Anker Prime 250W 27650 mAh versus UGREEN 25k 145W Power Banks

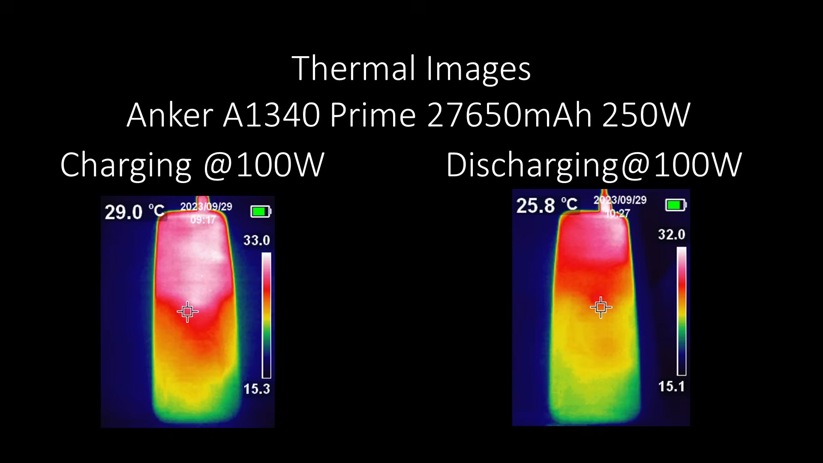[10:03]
The Anker basically didn't get much warmer than Ambient, so this might be a better option power bank for warmer climates, but charging and discharging showed low and stable temperatures during all tests. Even the full power test, it didn't get hot. The Ugreen was fine on charging, which is limited to 60 watts, but when you flip over to discharging, it does develop some hot spots, and it will overheat at anything over 50 continuous watts.
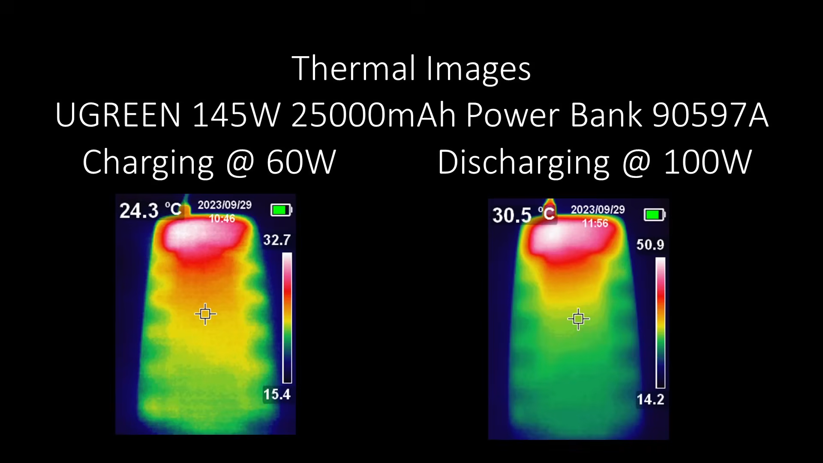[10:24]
It still didn't get overly hot on the outside of the case, so it's safely shut down, which is good, but it's supposed to be 145 watts.